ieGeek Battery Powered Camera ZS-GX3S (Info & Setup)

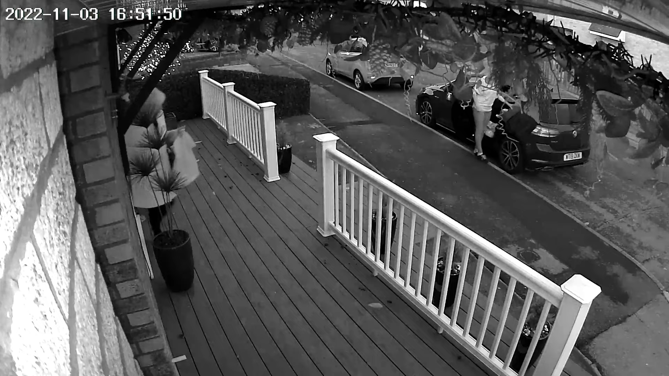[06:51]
And here you'll see the sound recorded on the camera.